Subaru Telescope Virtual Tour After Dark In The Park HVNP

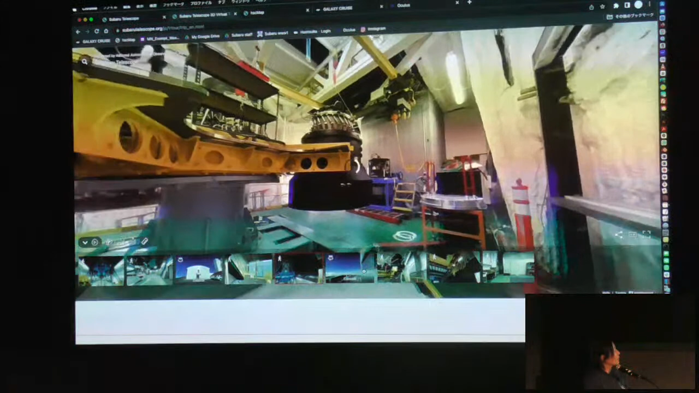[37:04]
We have some mirror over here.
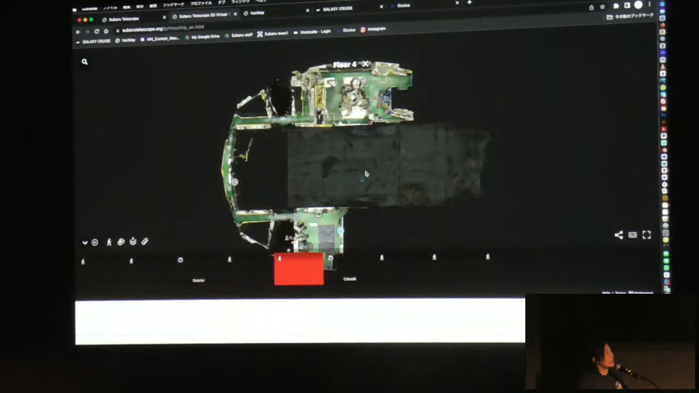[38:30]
And now, HSC is waiting in this room. Let's go to this hallway.